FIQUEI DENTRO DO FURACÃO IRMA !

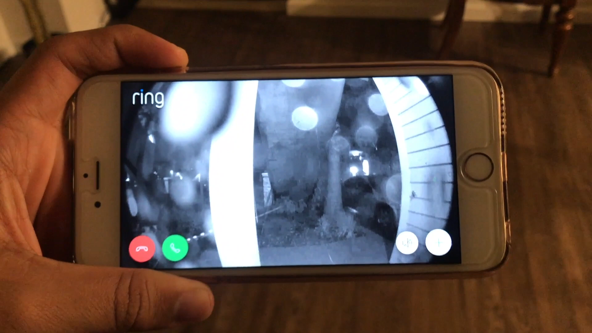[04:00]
Isso aqui é a imagem agora real de como tá a rua. Não sei se vocês conseguem enxergar as gotinhas de chuva, tipo, super rápida por causa do vento, parecendo flash, meu filho. Mais rápido que o jato, jovem.